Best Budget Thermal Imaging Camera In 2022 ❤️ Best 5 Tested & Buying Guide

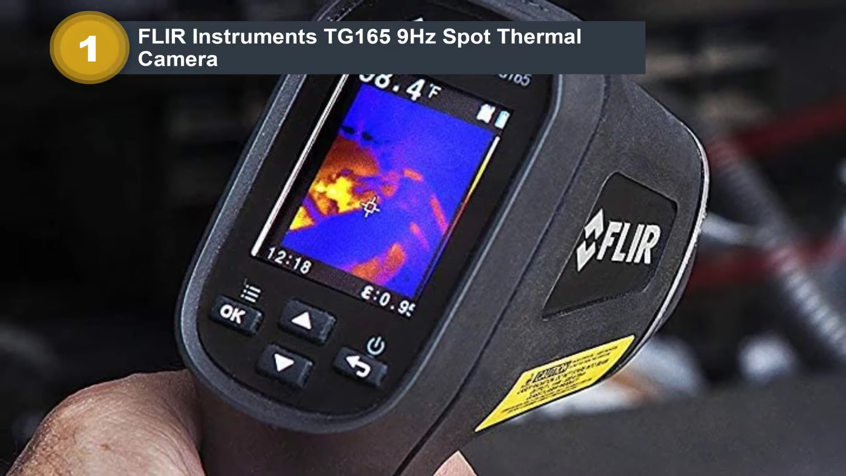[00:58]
allows for better viewing of images it stores data and images for documentation purposes on an sd card
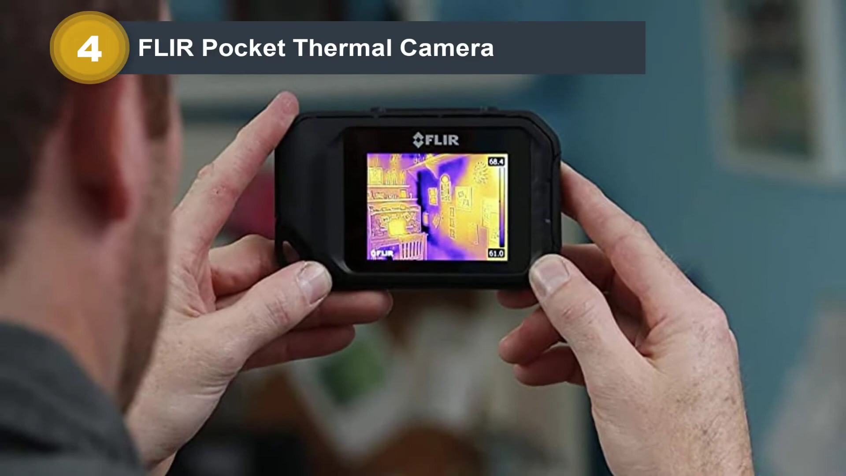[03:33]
place the thermal sensor has a resolution of 80 by 60 pixels and combines
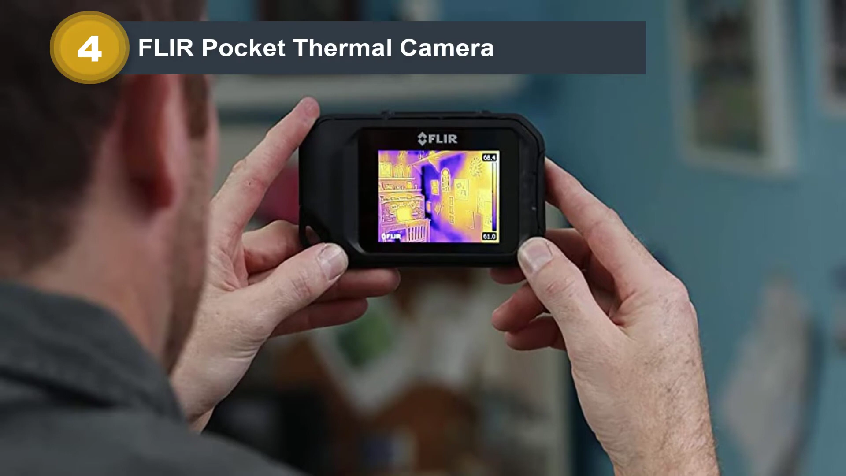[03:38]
with the 640 by 480 optical camera to produce images of unprecedented detail as thermal cameras go
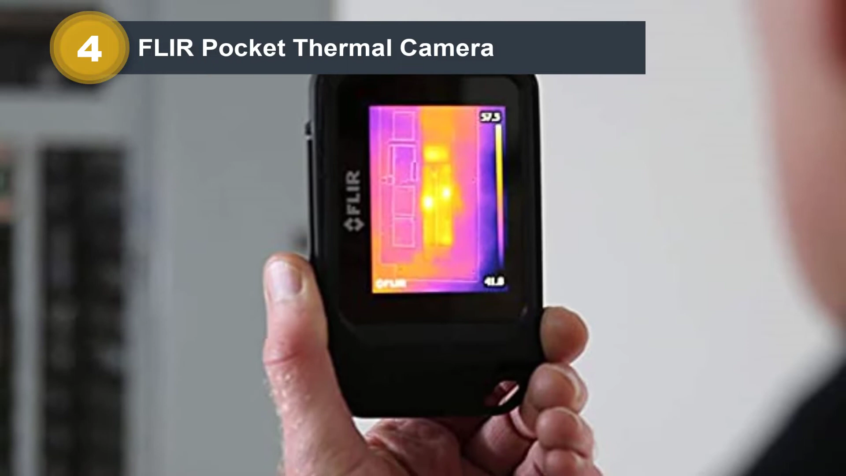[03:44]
it's easy to distinguish contours or textures when viewing them even text can be read in thermal mode
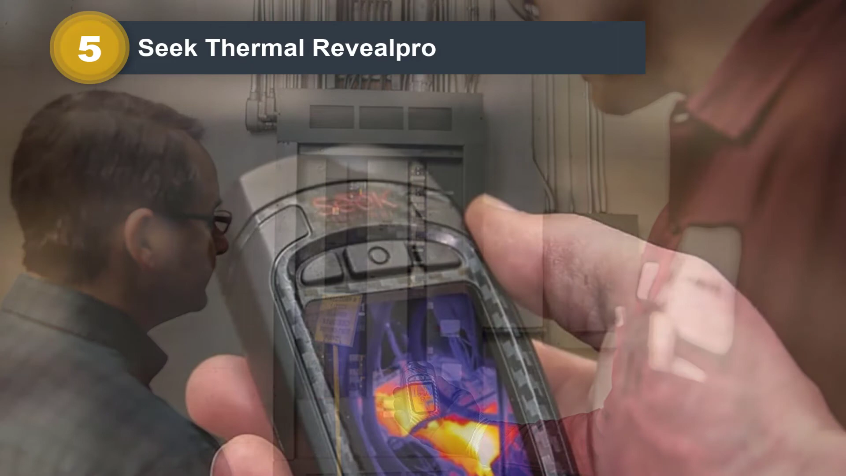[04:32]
convenience and efficiency in detecting heat signatures this thermal camera can
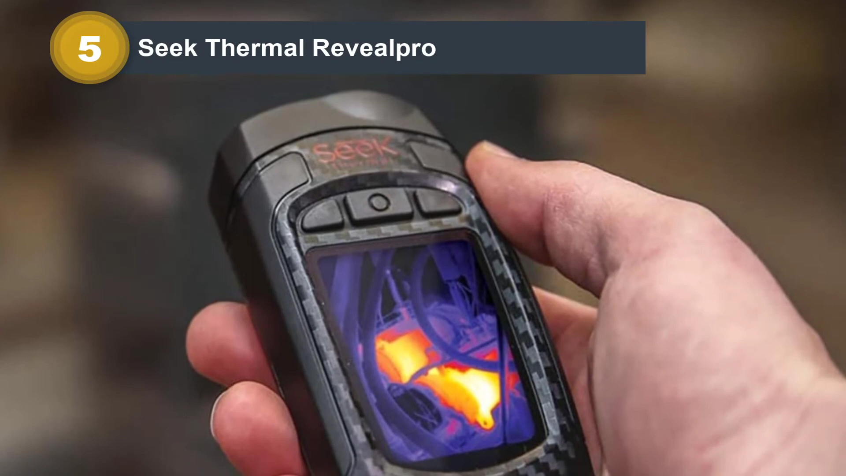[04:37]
detect ir from 12 inches to 18 000 feet the field of view is 32 degrees